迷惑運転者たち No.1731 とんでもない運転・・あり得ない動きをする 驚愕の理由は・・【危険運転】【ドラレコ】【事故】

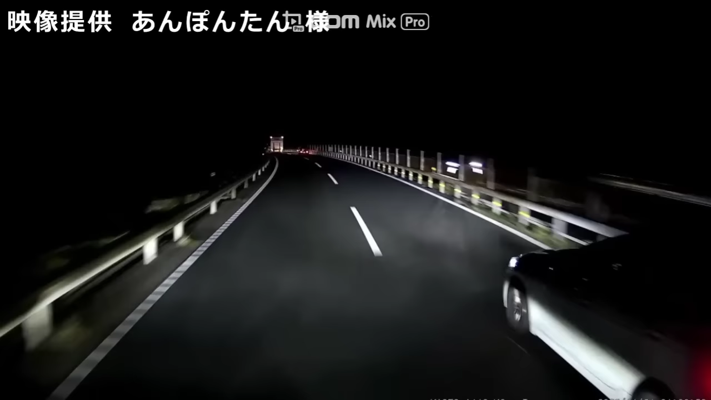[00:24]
ハイビーム やり返しやろうかね。前に車いるしな、対向車もいるしな、もう分かんないやつがなんで車乗ってんだろうな。 こいつもハイビームだよ。 さあ、なんか考えてほしいよな、作り方よ。 危険割り込み、中指立て。